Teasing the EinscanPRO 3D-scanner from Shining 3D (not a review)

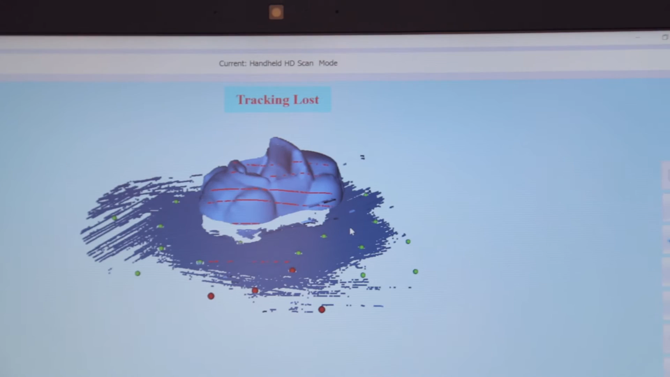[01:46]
So you can see here this is the actually I'm using tracking a little bit. This is the preview mode, the preview mesh and
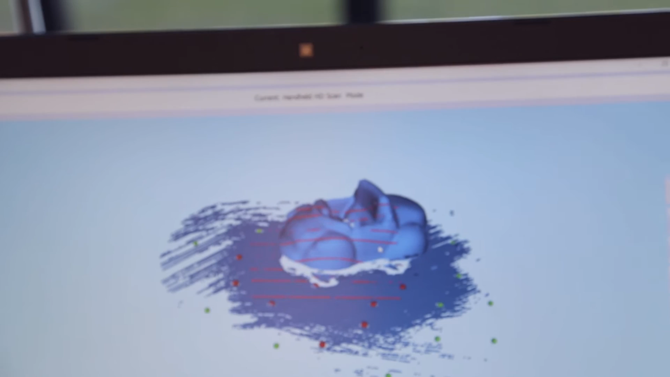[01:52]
the software is quite simple to understand.
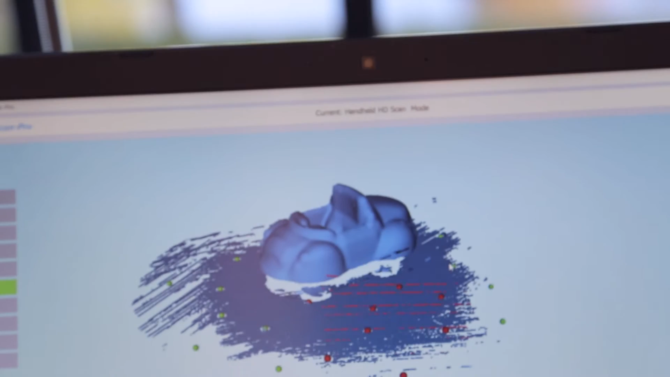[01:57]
There's not really that much I can tell you by now. But here you can see the preview mesh.
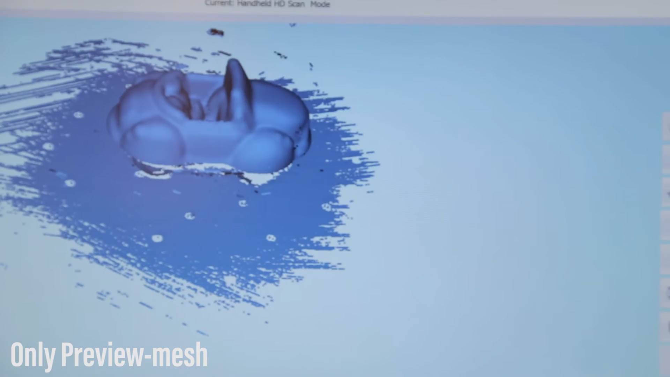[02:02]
I'm gonna try to spin that around a little bit so we can see.
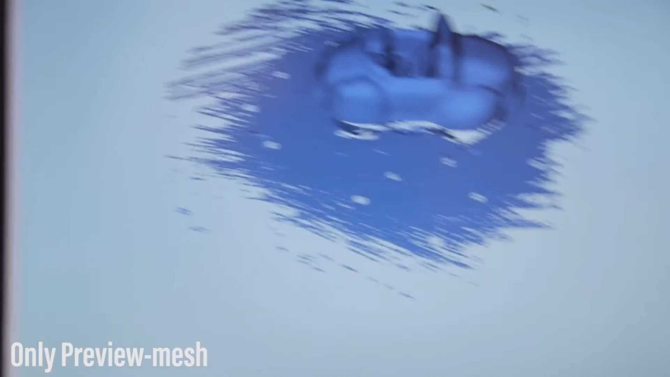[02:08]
You can see that we haven't cut everything just yet.
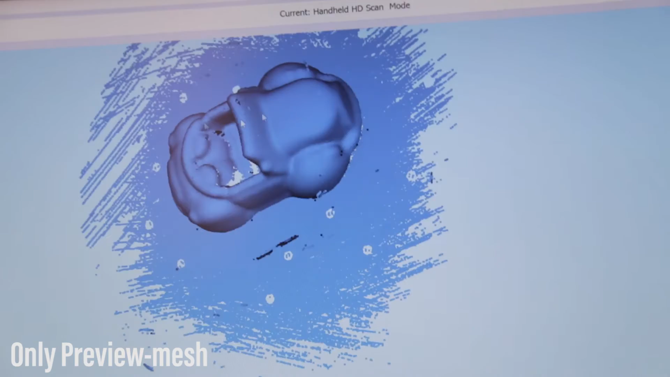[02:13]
Again, I'm scanning and filming at once.